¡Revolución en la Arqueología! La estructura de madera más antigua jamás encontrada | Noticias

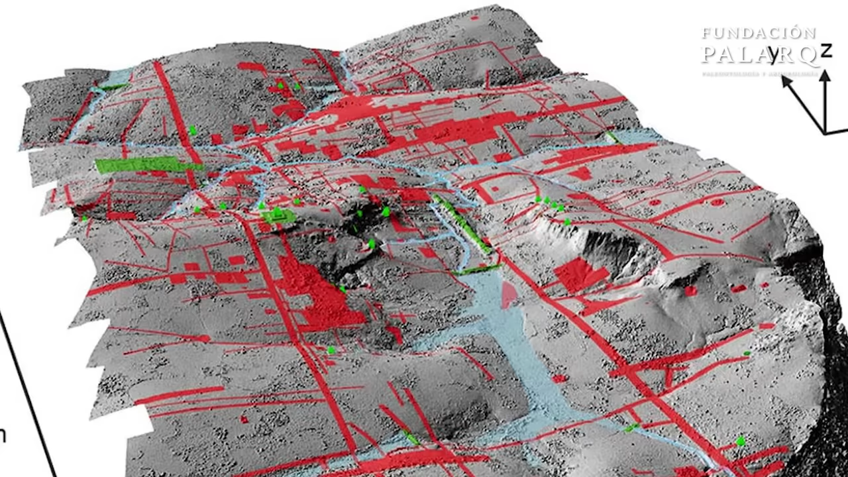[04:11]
Esta herramienta increíble utiliza láseres para detectar estructuras
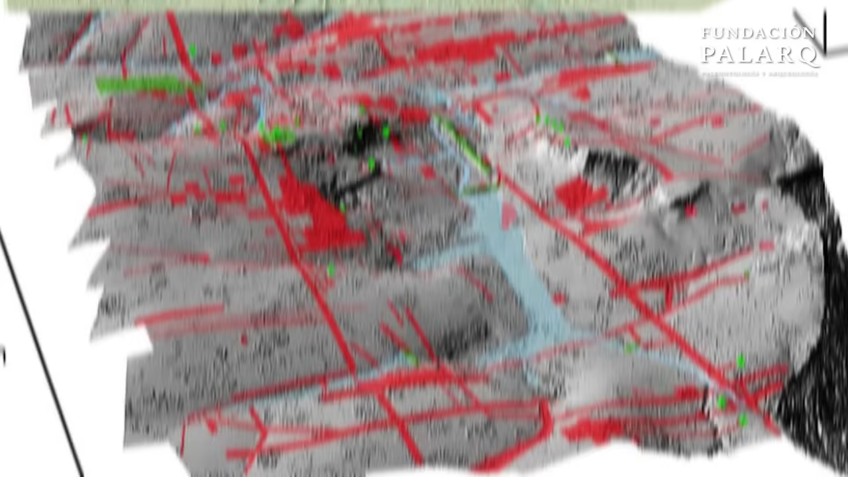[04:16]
que han estado escondidas durante siglos o incluso milenios.
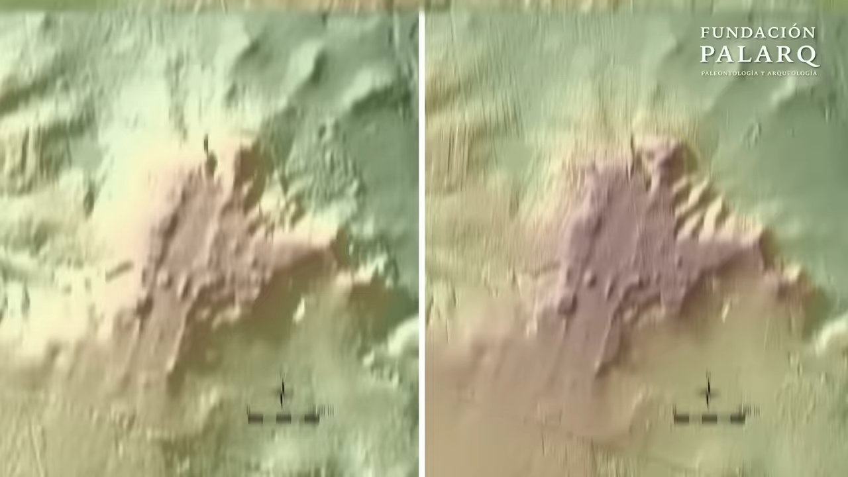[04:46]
Todas ellas han sido descubiertas gracias a esta maravillosa tecnología.
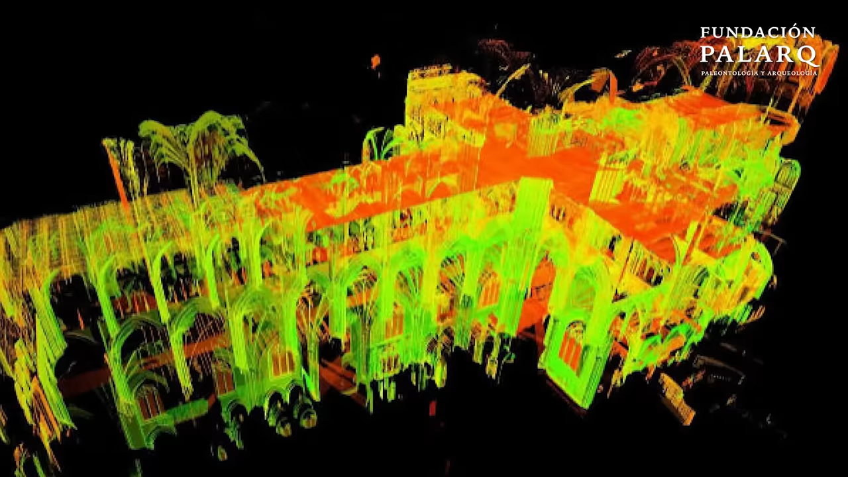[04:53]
Pero no solo eso, LIDAR también ayuda a documentar y proteger monumentos ya conocidos como la Catedral de Notre Dame o el Salón del Cinquecento en Florencia.